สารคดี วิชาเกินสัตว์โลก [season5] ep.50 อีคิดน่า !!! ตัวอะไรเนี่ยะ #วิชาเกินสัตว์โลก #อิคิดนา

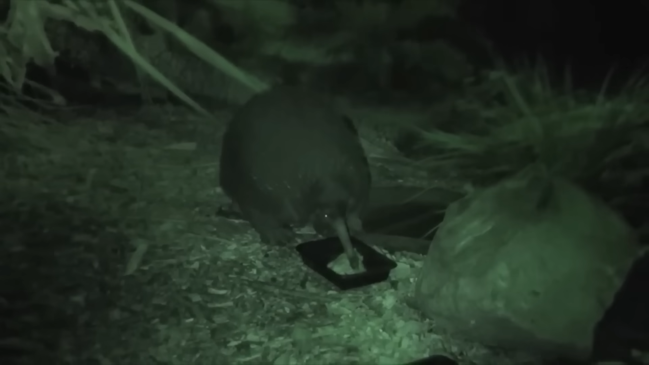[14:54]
ดหน้าหมูกสั้นนะส่วนอาหารโปรดของสายนี้ก็คือชอบโซยไส้เดือนล่ะนั่นไงหน้าเหมือนนกกีวีไม่พอยังชอบกินอาหารเหมือนนกกีวีอีกอ่ะเป็นยังไงกันบ้างล่ะครับ